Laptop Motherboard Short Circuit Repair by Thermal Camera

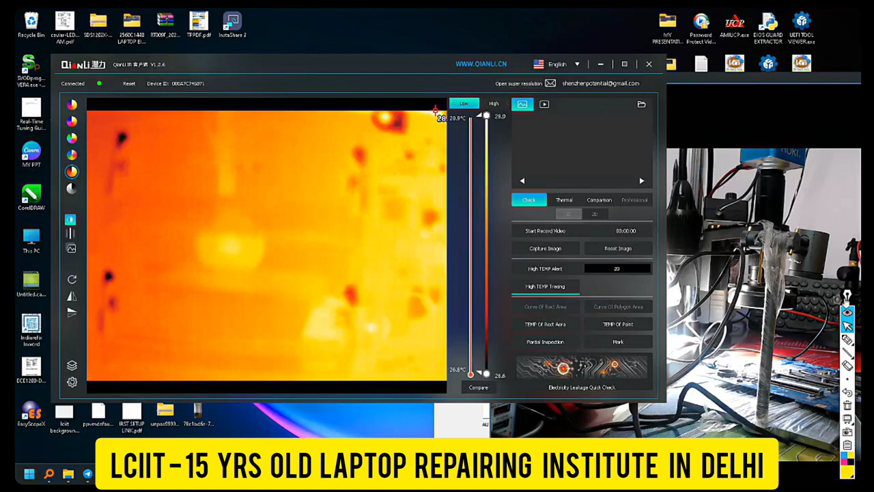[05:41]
कैमरे का जो यह है ना इससे आप यह कर सकते हैं जूम अगर ले सकते हैं ज्यादा
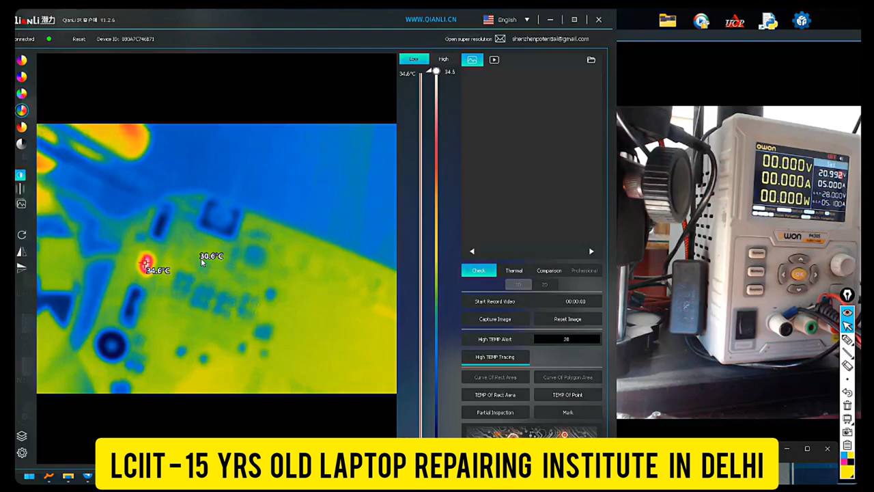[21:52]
यह लोख यह फ्यूजर से मैंने सॉट कर लिया है अब तेरी करवडा रहा है तो इस पर और भी कुछ है अब
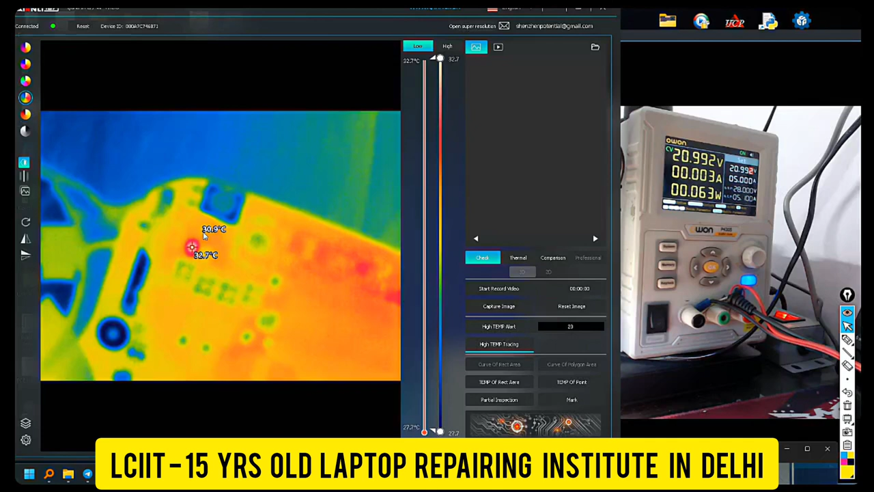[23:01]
क्योंकि अभी इस पर सॉर्टिंग है सॉर्टिंग कहा है आप मैं बताता हूँ आपको देखो पक्की बात है यहां पर जो सॉर्टिंग है